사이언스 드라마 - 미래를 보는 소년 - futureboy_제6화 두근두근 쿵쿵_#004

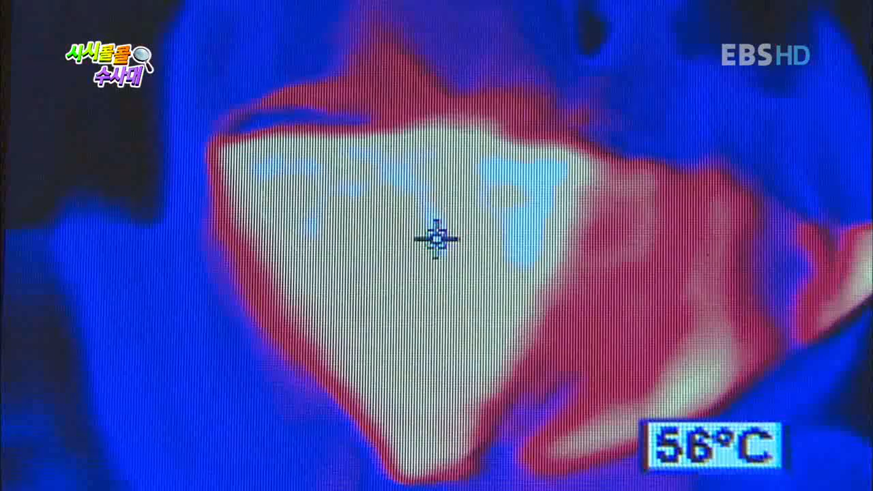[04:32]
On screen: spot 56°C
열화상 카메라로 보면 그 열기가 확실하게 느껴지는데. 이 온도는 어느 정도 뜨거운 거야?